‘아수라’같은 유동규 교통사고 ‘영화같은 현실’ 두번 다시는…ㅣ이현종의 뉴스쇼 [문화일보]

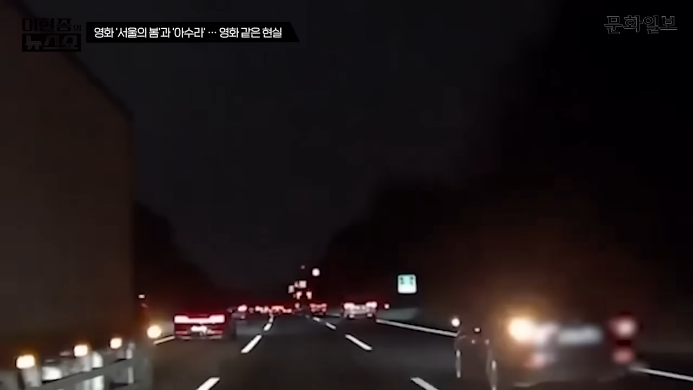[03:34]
카메라에 한 걸 보면 이 SM5인 승용차가 아주 간발의 차로 이 트럭을 이렇게 뒤에서 추돌하는 이러면서 180도 회전을 해서 1차선으로 거꾸로 이렇게 가는 그런 일이 벌어졌습니다 만약